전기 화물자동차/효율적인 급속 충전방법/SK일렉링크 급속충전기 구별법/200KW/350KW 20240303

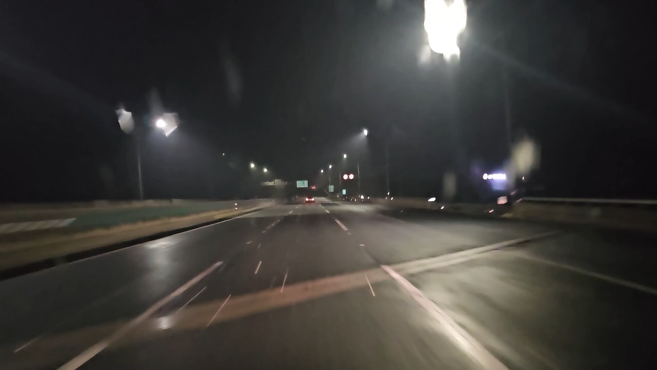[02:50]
날씨가 추워서 그런지 눈이 조금씩 날입니다. 곧 대전을 지나가게 됩니다. 주행거리를 잠시 보시겠습니다.